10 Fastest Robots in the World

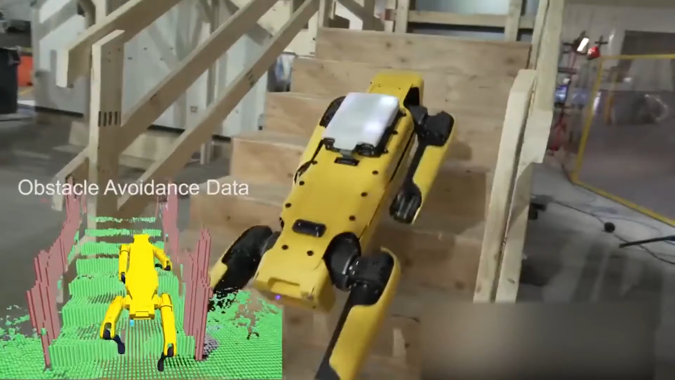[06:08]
Going downstairs is a little more difficult, but Spot achieves this feat by taking them backwards, keeping its balance the entire time.